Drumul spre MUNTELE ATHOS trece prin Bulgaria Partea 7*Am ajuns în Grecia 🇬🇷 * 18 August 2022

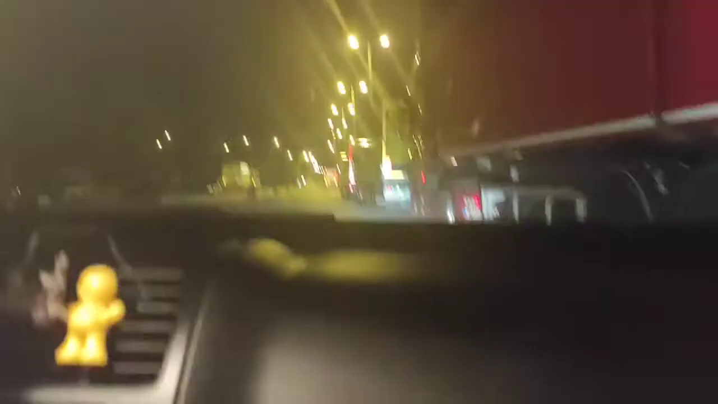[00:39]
Ia oz, aici.
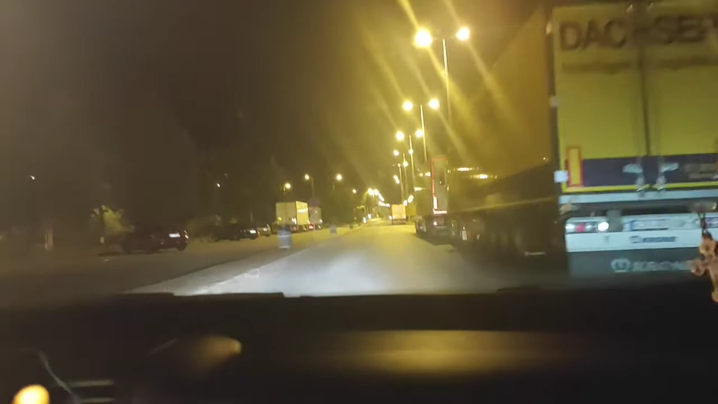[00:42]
Am ajuns în Grecia acum. Chiar am trecut vreau. Mă poți la Grecia, bă! Marii!